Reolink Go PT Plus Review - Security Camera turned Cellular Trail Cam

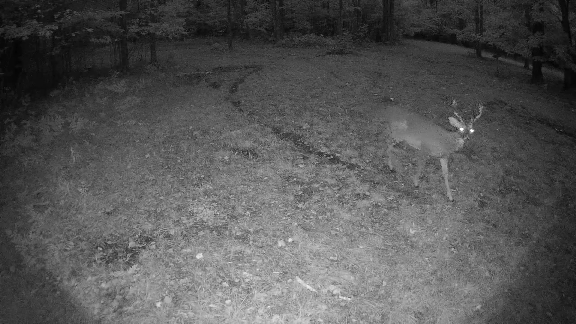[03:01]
But I found so far that the quality that comes to my phone is pretty good. I've really been enjoying it.
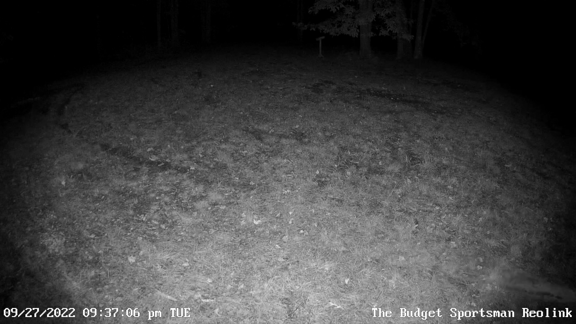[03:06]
Now, the next thing I really love about this camera is that you can actually watch live. If you get a notification on your phone that there's activity in front of your camera, you can open that and you can actually watch a live stream for as long as you want to.